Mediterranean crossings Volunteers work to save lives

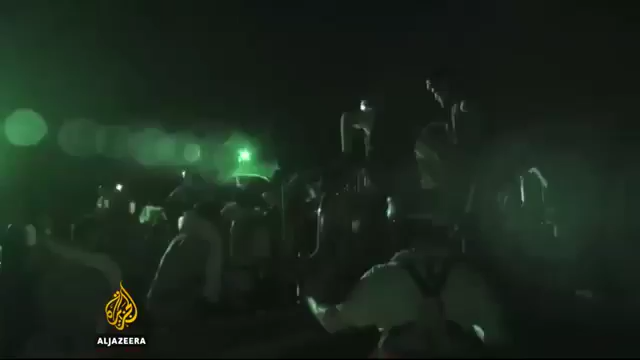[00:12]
so that a safe transfer from the Raba Dinghi to the rescue boat can happen.